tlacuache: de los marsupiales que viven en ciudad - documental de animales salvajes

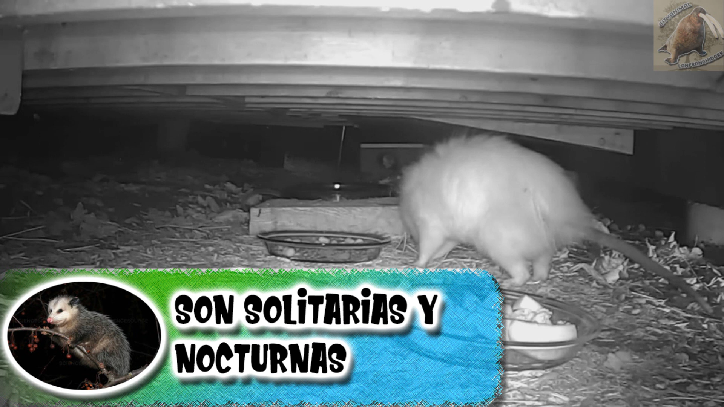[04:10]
otra condición que presentan es que son nocturnos, otro motivo por lo que la gente que los llega a ver, los confunde con las ratas, ya que no los observan adecuadamente y por lo general cuando son observados tienden a correr.